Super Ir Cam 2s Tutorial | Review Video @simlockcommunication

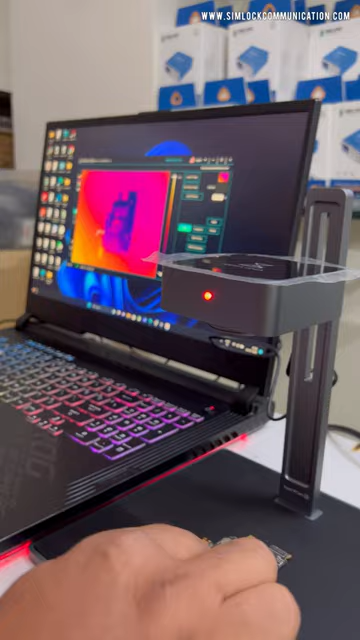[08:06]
जहां यह स्टील वाली प्रेट से यह वाला पोर्शन जो है इसको यह वैसे हाईलाइट करने शुग रहता है यहां पर
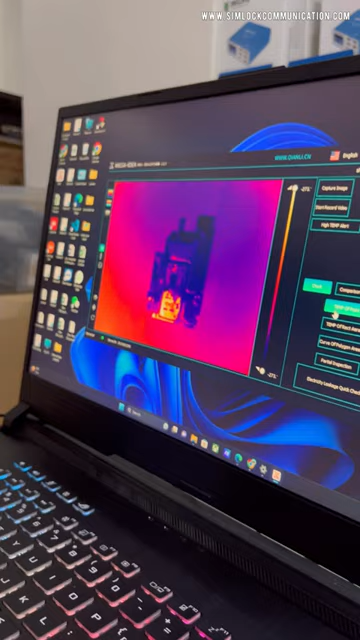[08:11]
आप टेंपरेचर आप पॉइंट देख सकते हैं क्या आएगा यहां �
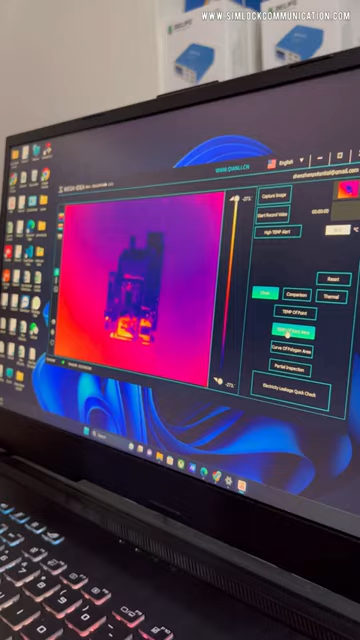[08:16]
यहां पर कर अगर आप इसको प्रस कर देते हैं
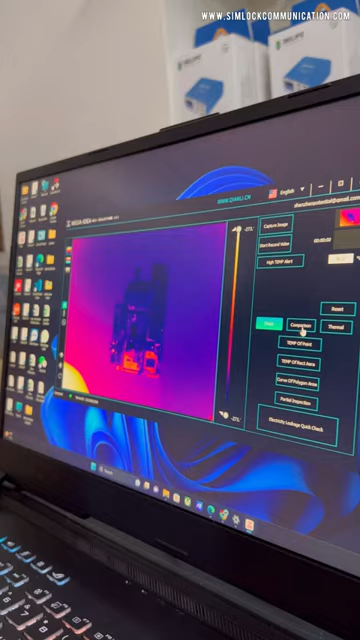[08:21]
हम परेजन में यह आपको अलग दिखाएगा है हाई टेंपरेचर अलट भी आपको देगा साथ में रिकॉर्डिंग है बाकि इमेजिंग के
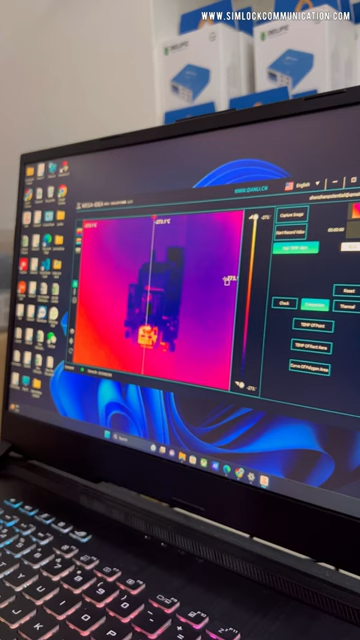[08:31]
इसमें को इसमें को इसमें नहीं है इसके बिल्कुल क्लियर आती है और जब आप इ
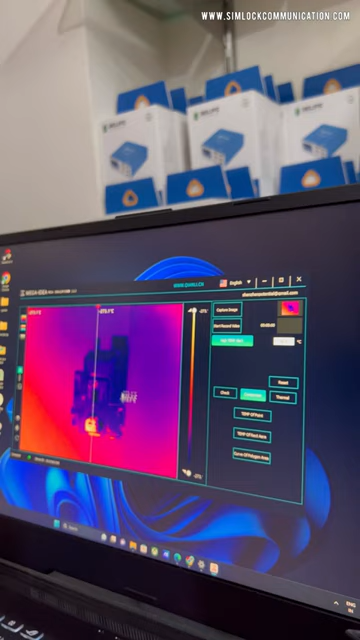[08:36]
इमेडिटली उस पॉर्शन को जो है यह लो कर देगा जो उसका ब्लाक ब्लाक उसको जो है नजर आपको अनश्रो हो जाएगा
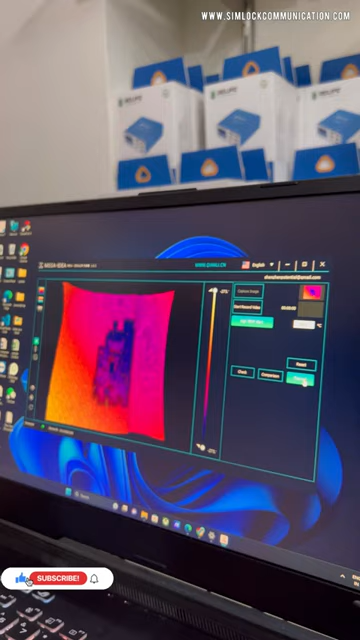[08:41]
कि फुल स्क्रीन यह ने कर दिया इसमें